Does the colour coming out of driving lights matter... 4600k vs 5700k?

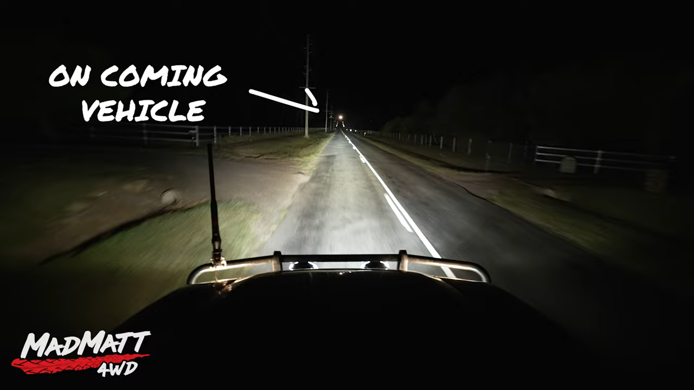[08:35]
I have to dip my lights from high beam down to low beam a lot sooner than I would like. So it means that I'm driving in darkness for quite a period of time. Now these spotlights here will range out beyond two kilometres. So it's like wow that can be.